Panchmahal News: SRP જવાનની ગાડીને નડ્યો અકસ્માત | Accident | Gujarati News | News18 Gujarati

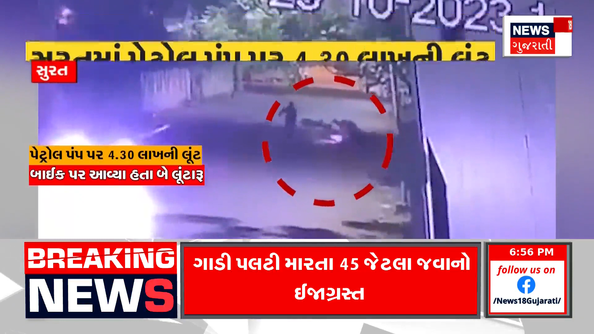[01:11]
પેટ્રોલ પંપ પર કર્મચારીને જમીન પર ઢાળી દીધો અને તેની પાસેથી રૂપિયા ભરેલી બેગ લૂંટી લીધી। બેગમાં 4,30,000 રૂપિયા હોવાનો દાવો કરાઈ રહ્યો છે।
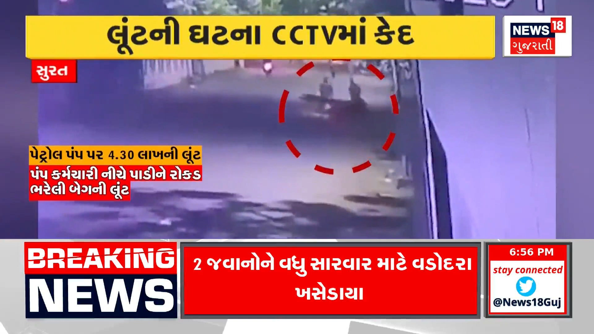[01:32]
દ્રશ્યમાં જોઈ શકાય છે કે કેટલાક શખ્સો કર્મચારીને પાડી દે છે અને પૈસા ભરેલો થેલો લઈને ભાગી જાય છે। એક વ્યક્તિ બચાવવા માટે દોડતો પણ જોવા મળે છે, પરંતુ તેને નિષ્ફળતા મળે છે।